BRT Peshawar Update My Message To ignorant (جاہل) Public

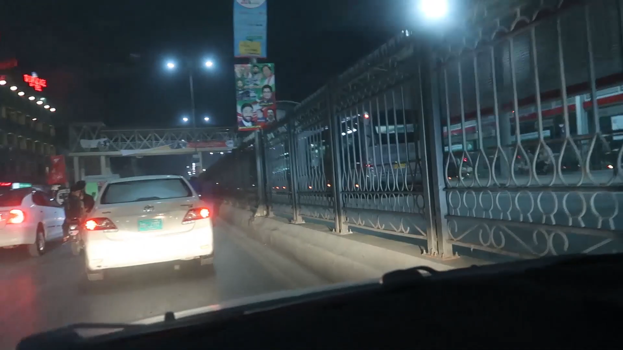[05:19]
پہ اور اس بس میں جیسے کہ آپ لوگ دیکھ سکتے ہیں بلکل ہی جگہ نہیں اس بات کا خیار رکھنے کہ وومن کی الگ جگہ